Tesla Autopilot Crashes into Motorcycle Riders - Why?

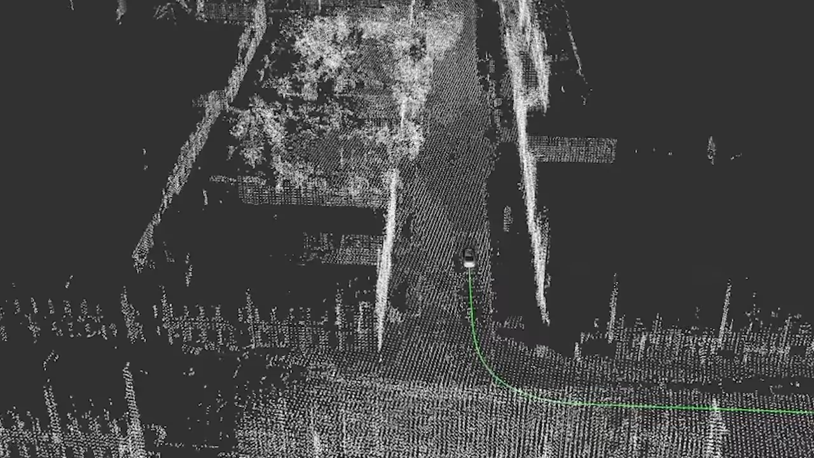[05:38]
It's like a million tiny radars dotting a pointless map of accurate distances with definition.
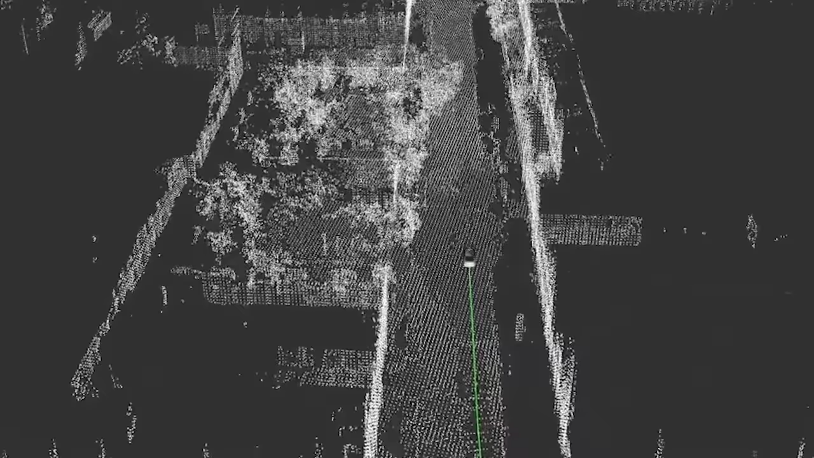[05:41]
Such is the reason every autonomous giant fail-safes with LiDAR, except Tesla.